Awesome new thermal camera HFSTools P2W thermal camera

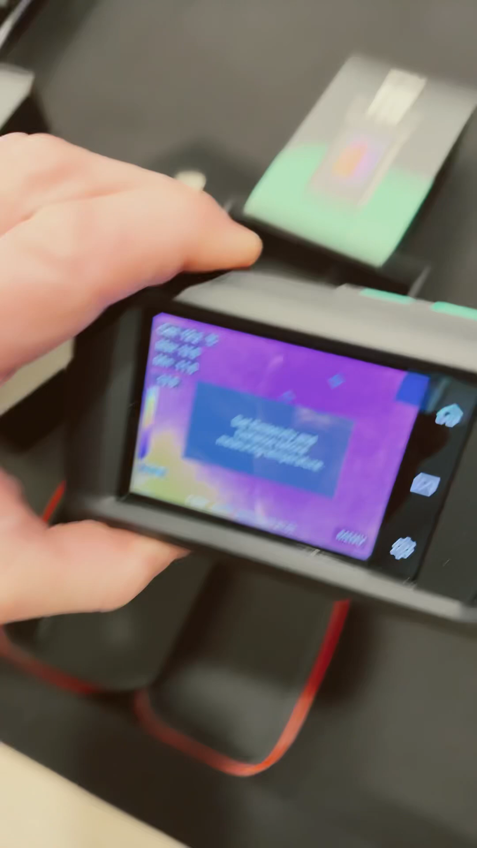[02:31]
So, we can see. That is nice.
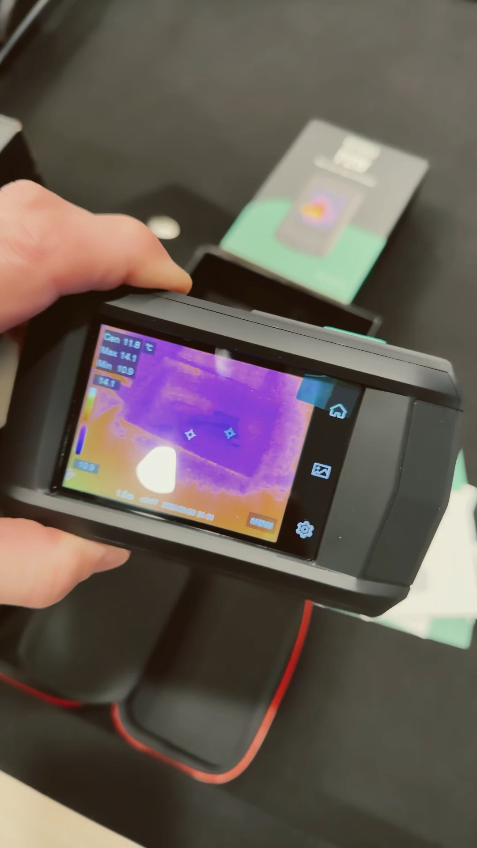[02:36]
On screen: spot 11.8°C, max 14.1°C
Alright. Got to get a finger out there. Okay. That's going to be cool.
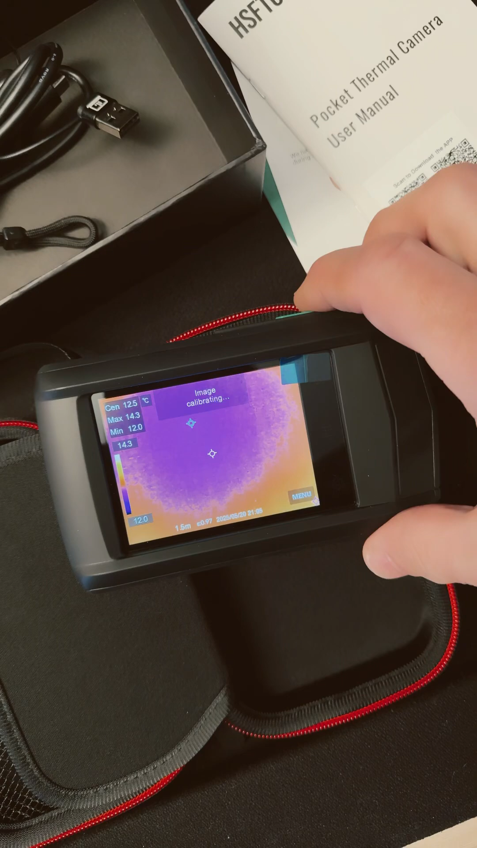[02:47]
On screen: spot 12.5°C
You use this button to capture images. You go to the menu button. And you got measurements. Image mode.